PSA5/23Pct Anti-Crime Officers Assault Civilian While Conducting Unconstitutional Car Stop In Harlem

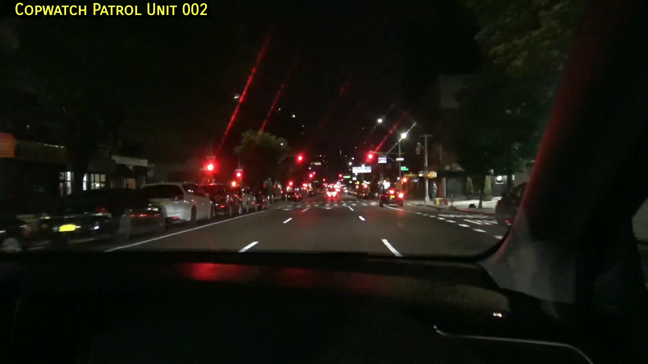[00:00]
supposedly there's a car stop on 106 and 2nd Avenue, so we are headed over there to